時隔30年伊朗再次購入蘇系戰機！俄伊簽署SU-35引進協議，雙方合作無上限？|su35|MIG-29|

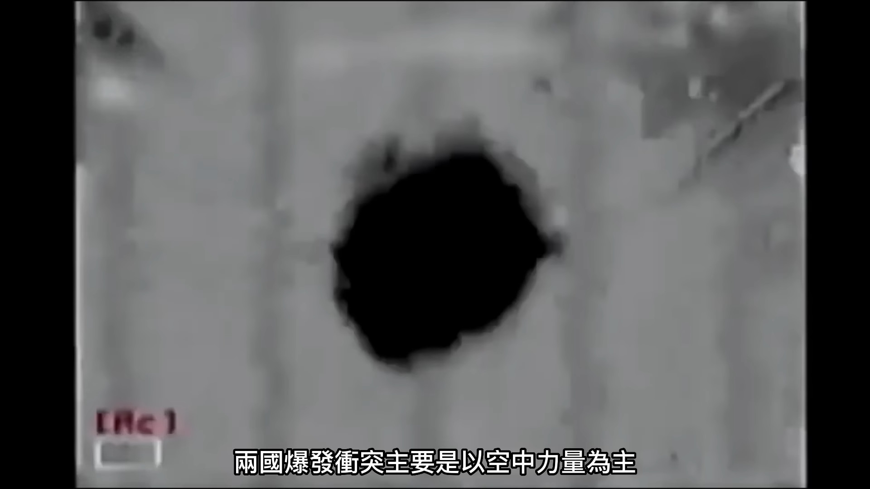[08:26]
发冲突主要是以空中力量为主自去年起以色列就发
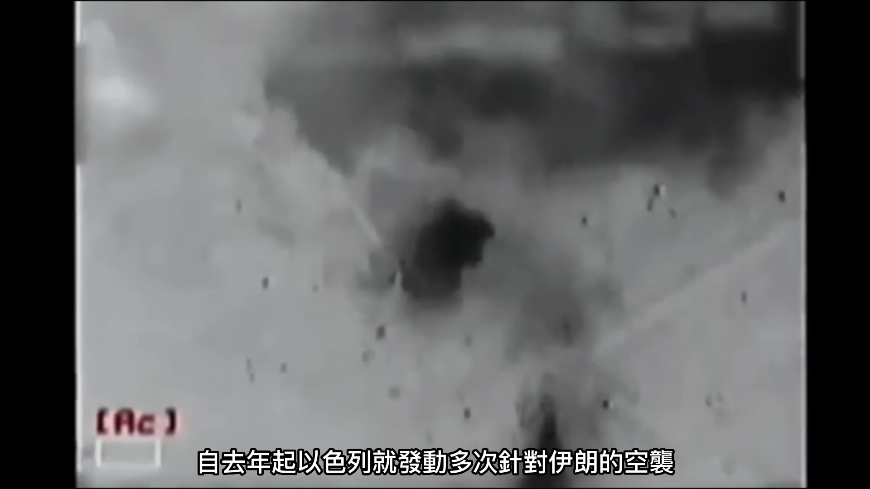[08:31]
动多次针对伊朗的空袭最近一次是在今年的1月19日以